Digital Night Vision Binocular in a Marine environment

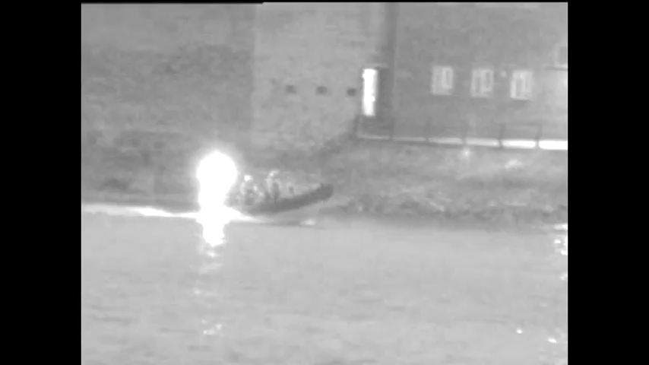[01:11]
The RIB is entering the harbour, close to the waterside building.
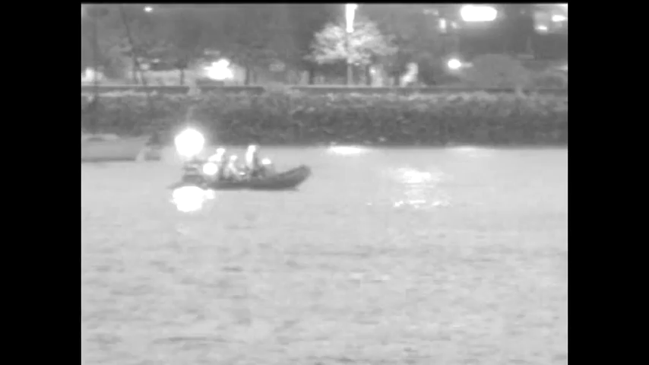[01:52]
Behind the RIB on the promenade, notice the people taking their late night walk. The promenade is 600 metres away.